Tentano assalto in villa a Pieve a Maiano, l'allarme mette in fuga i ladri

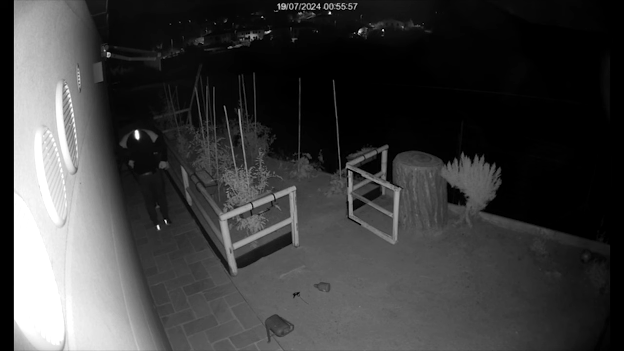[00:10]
ma a questo punto il sistema di allarme è scattato e ha messo in fuga i ladri che si sono dileguati nell'oscurità.
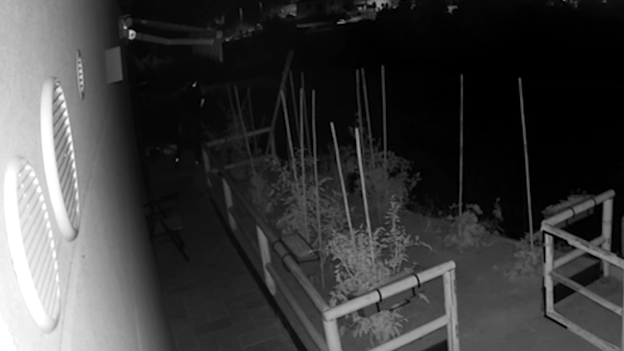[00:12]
E' successo lo scorso giovedì nella zona di Pieve Maiano, nei pressi del campo sportivo,